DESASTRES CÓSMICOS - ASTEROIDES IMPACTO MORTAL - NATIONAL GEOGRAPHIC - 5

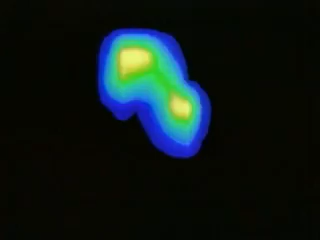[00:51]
Esta enorme roca medía más de un kilómetro de largo.